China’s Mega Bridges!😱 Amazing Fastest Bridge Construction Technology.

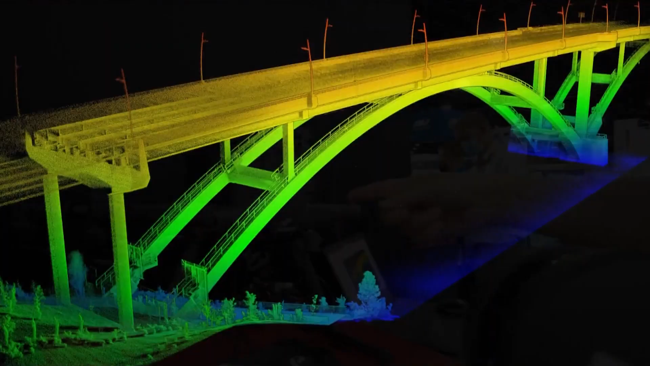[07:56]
Drones equipped with LiDAR sensors and GPS tracking are one of the smart construction
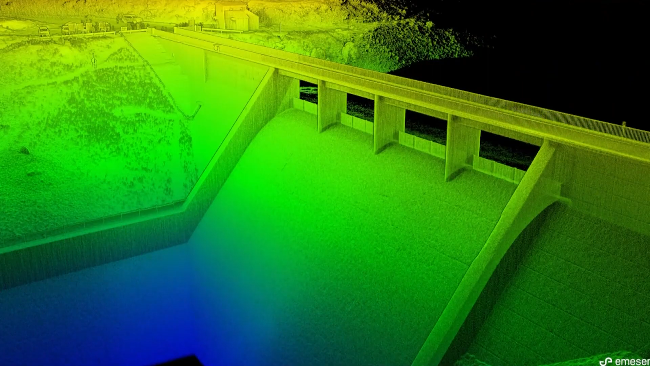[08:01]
technologies used in bridge design that are most frequently used.